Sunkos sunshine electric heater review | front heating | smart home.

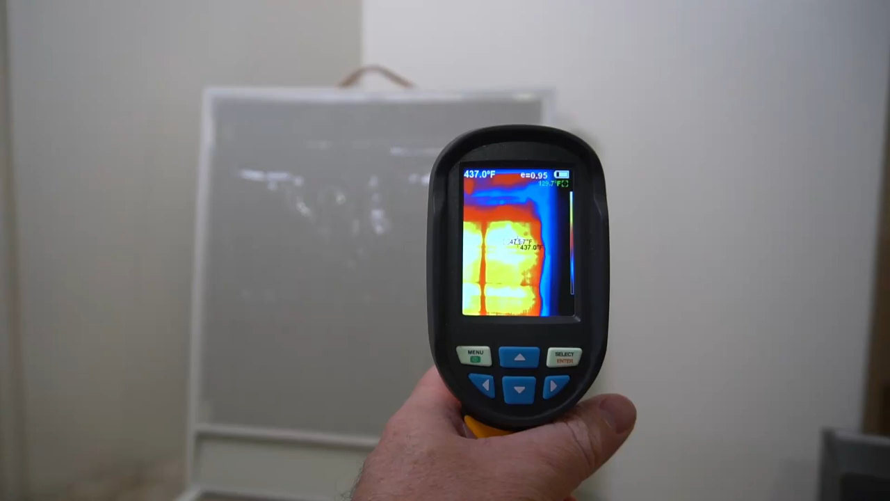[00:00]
On screen: spot 437.0°F
And you can kind of see where the hot areas are. By far the coolest display I've ever seen on a space heater.
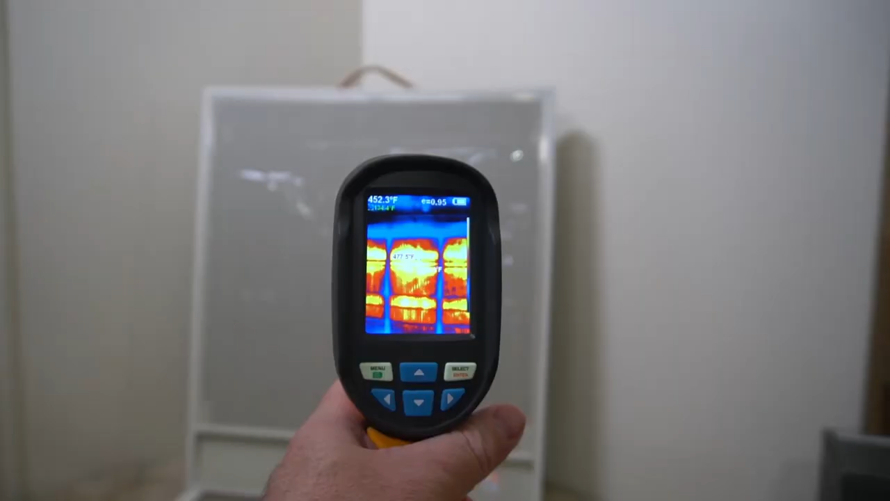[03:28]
So with my thermal imaging gun you can kind of see where the hot areas are for the space heater.
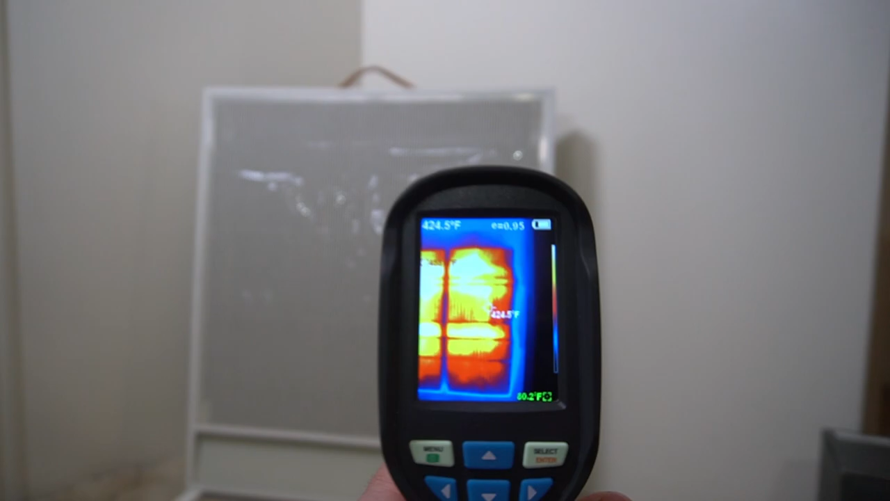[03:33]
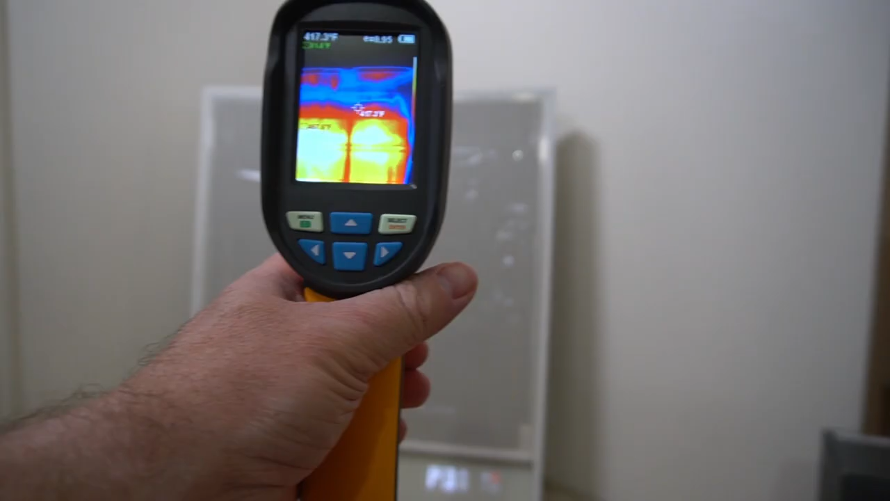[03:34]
You can see the cool points are about 430 degrees. The warmest points right now are about 476.
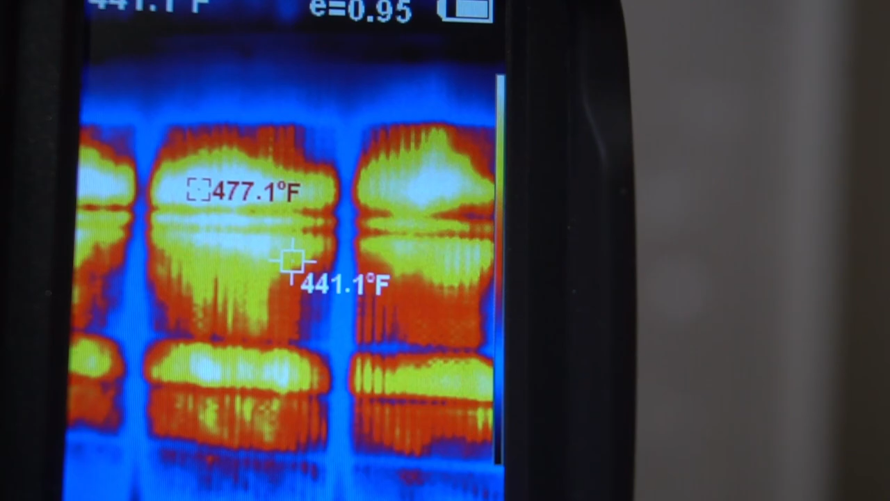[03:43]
And I'm filming this at about 5 feet away and it is really hot.
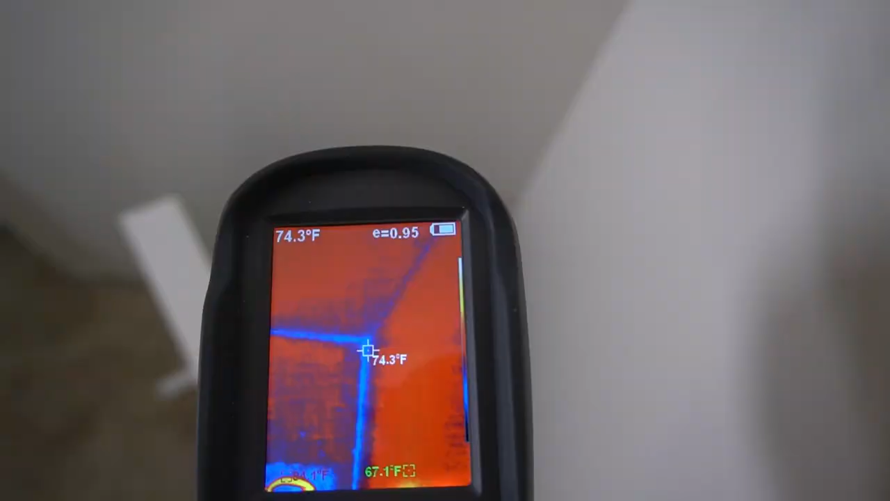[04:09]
On screen: spot 74.3°F
Now I want to show you behind the space heater it's 72 degrees.
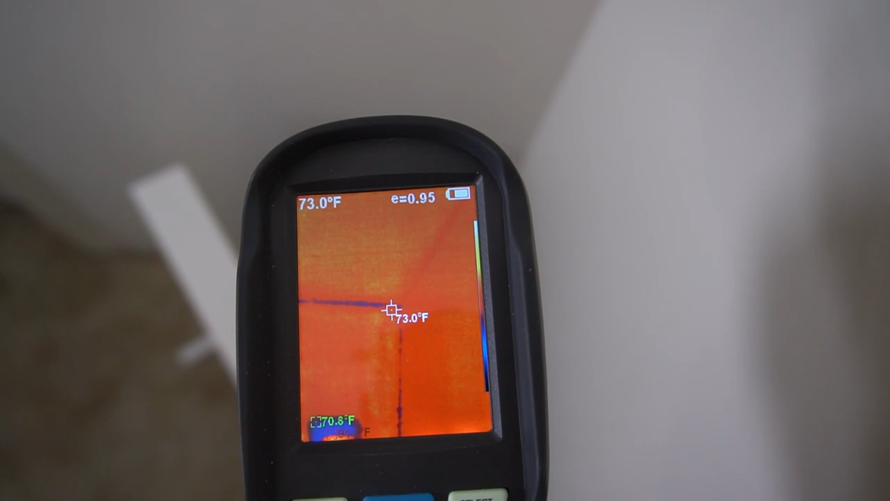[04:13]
On screen: spot 73.0°F
There's no heat at all coming from behind the space heater. That's really nice because it's safe. I'm not heating up the walls.
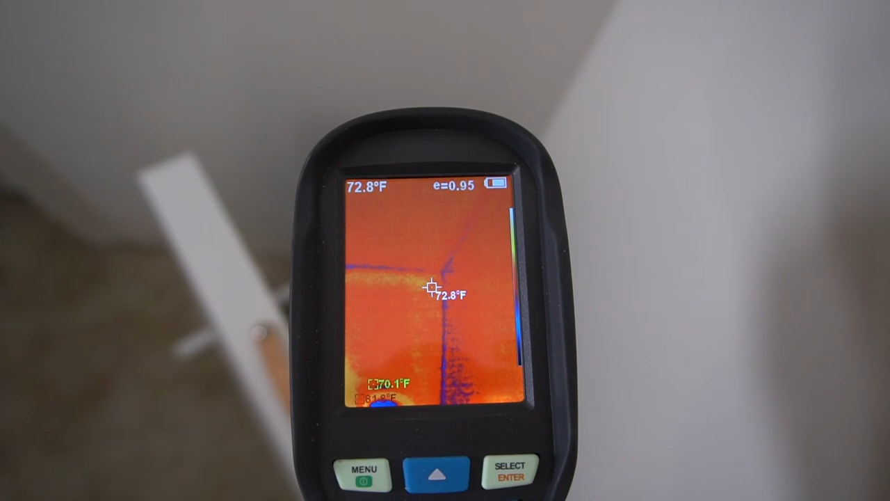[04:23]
On screen: spot 72.8°F
I'm not going to burn it if it's close to the wall like it is here. There's no heat coming from the back.
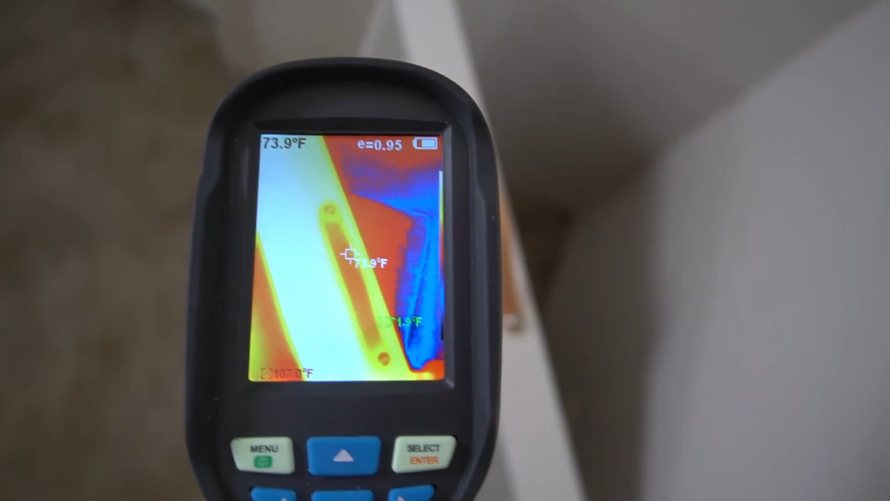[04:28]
On screen: spot 73.9°F
Once you go in front though you can see it's instantly hot on the carpet.
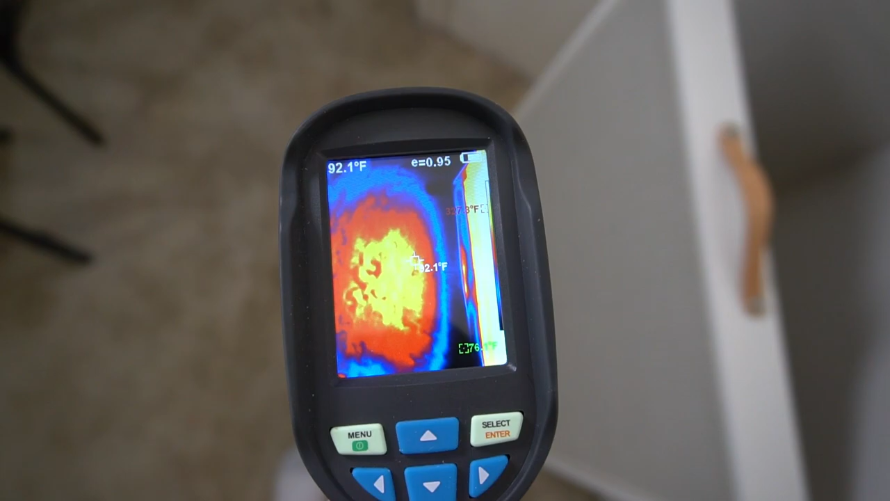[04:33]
On screen: spot 92.1°F
Out in front you can see it's in the mid to high 90s.
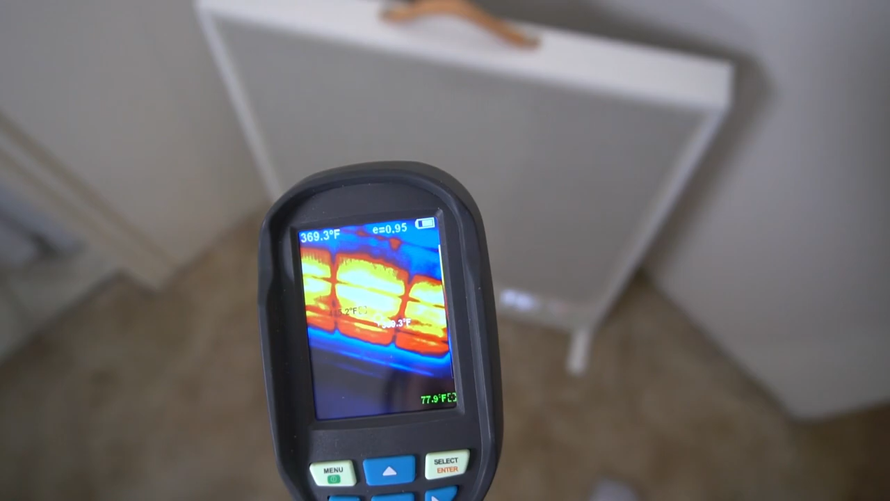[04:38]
On screen: spot 369.3°F
And then of course the space heater itself is just super hot. I'm touching the fabric behind the space heater and it is not.